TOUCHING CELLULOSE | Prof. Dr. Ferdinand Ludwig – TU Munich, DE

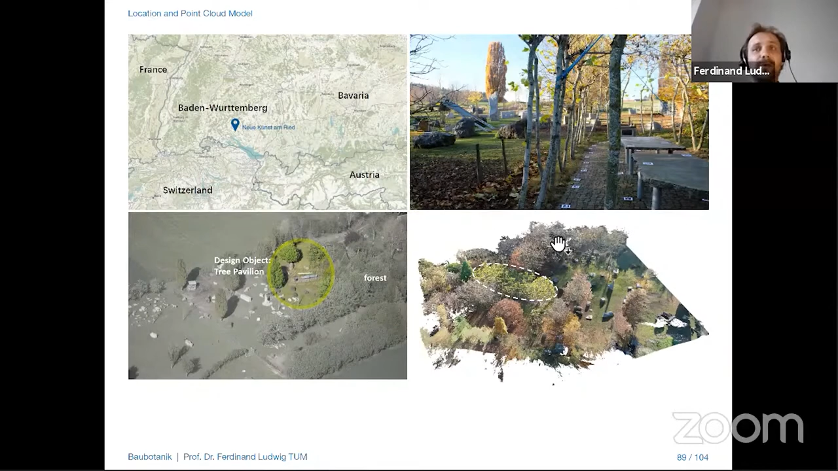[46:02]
The whole plot, but especially for sure of the living structure. As you can see here, the point cloud of the main trunks and the main branches that was then simplified to go out into this much more simple 3D model,
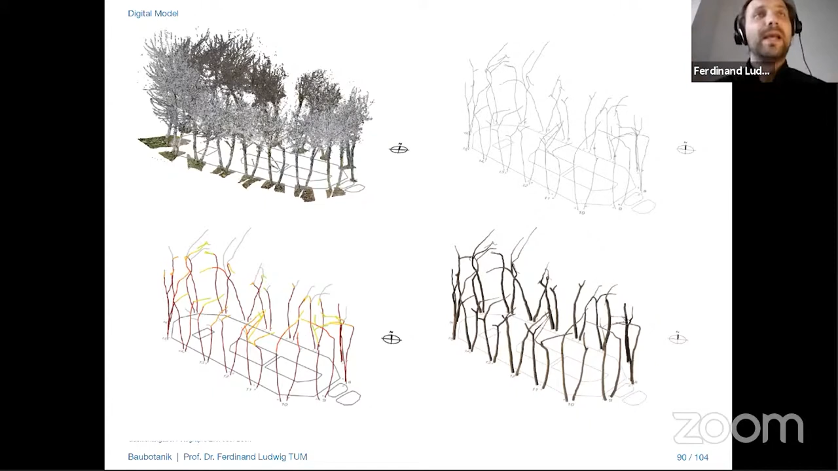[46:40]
And the idea was to use this very heterogeneous and complex trunk and branch geometry as a design driver to